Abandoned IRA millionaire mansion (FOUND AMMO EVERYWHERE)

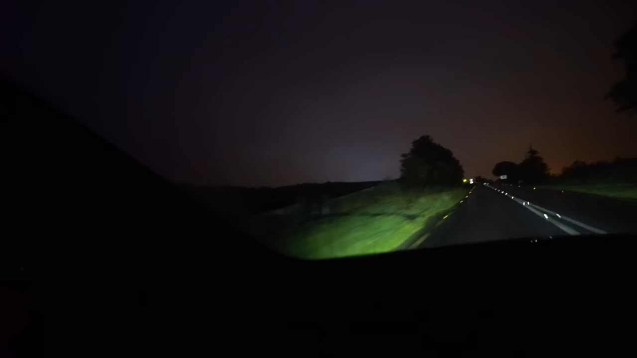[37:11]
Guys, it's going blue in here. The hell is it? Lighting the whole sky up there. Yo, it's something to do with that house and the IRA. They're setting up.